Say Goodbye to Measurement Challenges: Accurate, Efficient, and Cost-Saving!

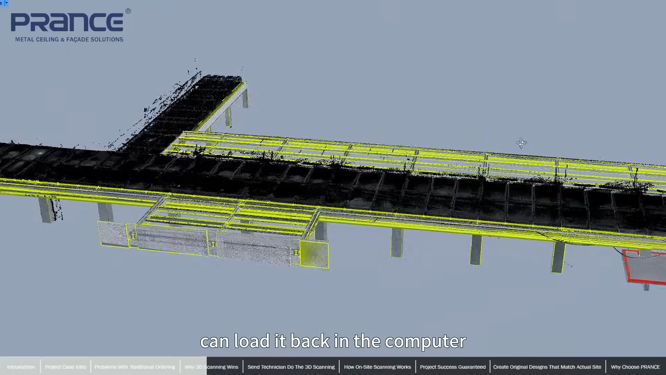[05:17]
And then all these measurements can load it back in the computer and become a model.
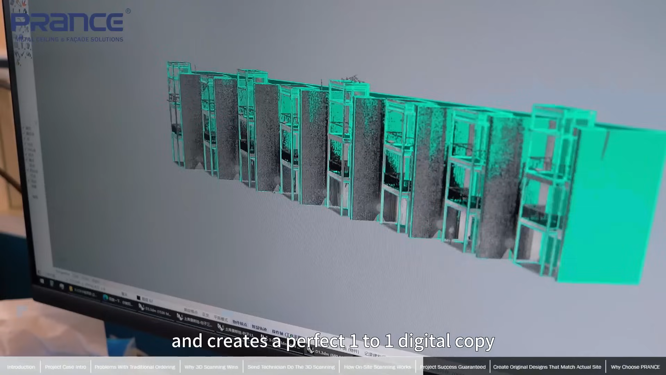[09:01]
You can see every material in the models clearly.